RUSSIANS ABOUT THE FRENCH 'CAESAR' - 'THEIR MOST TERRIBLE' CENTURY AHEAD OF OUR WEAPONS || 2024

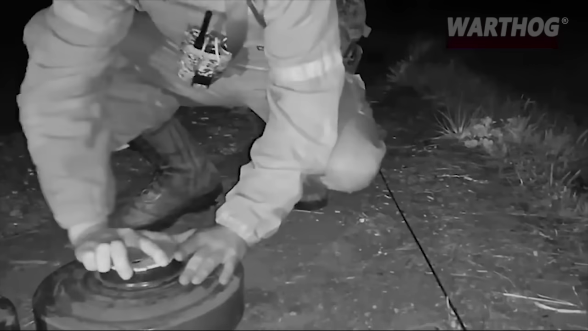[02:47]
In the Siversky area, Russian sappers cleared the way for assault groups of Tula paratroopers.
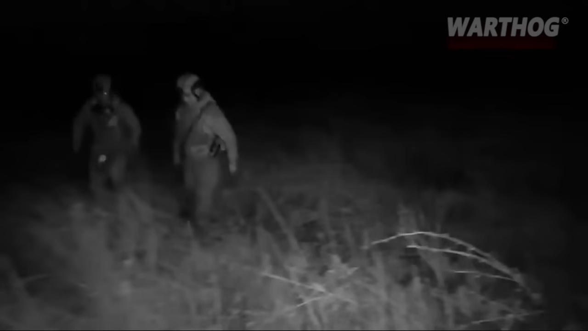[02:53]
The soldiers removed the minefields that the Ukrainians had installed in front of their defense line.
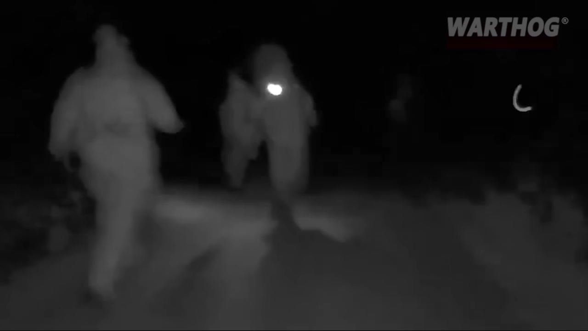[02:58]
Basically, all work takes place at night.